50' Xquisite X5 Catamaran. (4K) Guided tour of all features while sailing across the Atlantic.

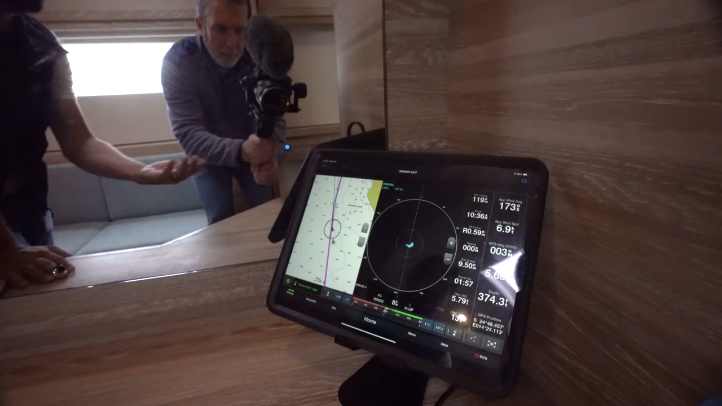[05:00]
and your GPS speed is about 6 knots, so we're doing the same as the apparent wind does, it's pretty neat, but there's really not much wind out there.